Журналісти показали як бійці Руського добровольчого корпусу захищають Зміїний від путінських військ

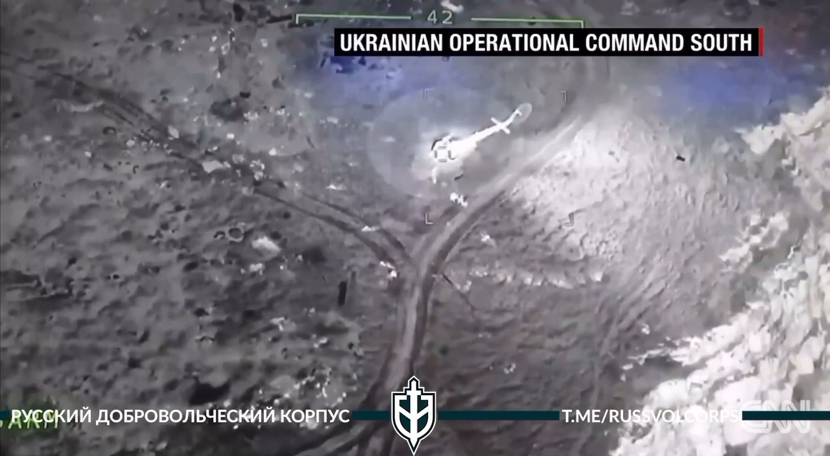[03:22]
In May, a Ukrainian drone strike on Snake Island turned this helicopter into a fireball.